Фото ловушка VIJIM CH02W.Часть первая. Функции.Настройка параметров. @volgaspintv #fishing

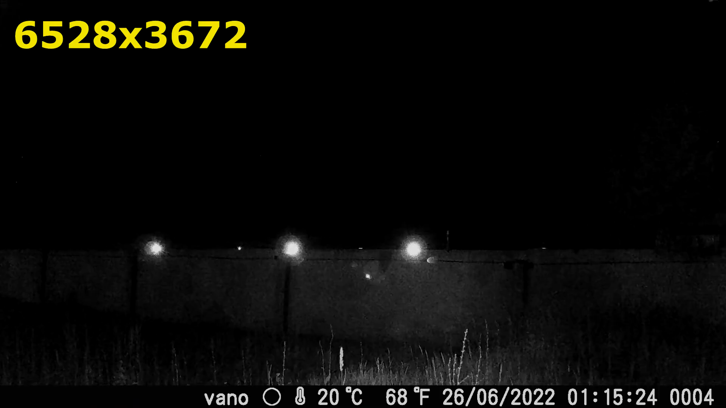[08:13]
Видео снимает 4К максимально, максимально 4К.
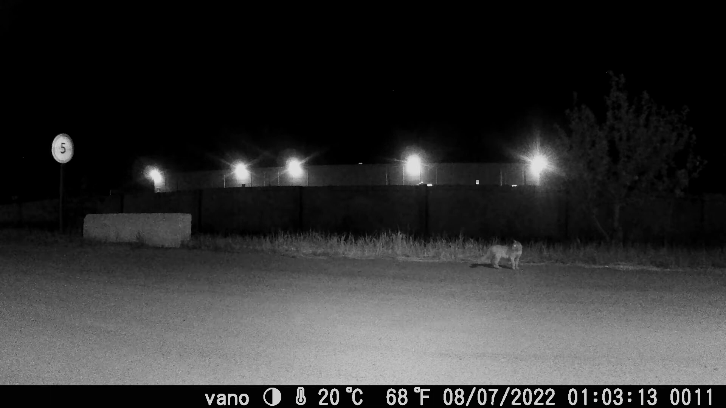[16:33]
Поэтому 10 секунд я оставил в этот режим, для того, чтобы смена какой-то обстановки была небольшая.